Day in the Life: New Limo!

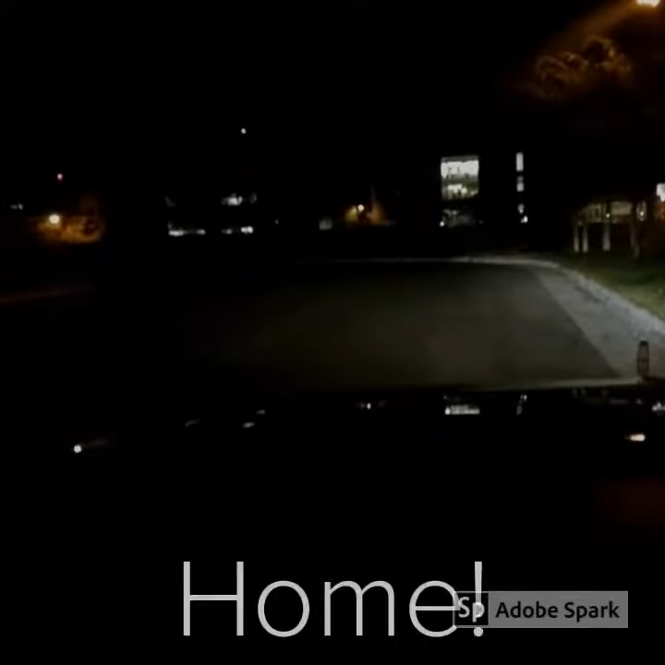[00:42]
1230, back here in Salt Lake City. There are bugs on the windshield, and there's a little dust.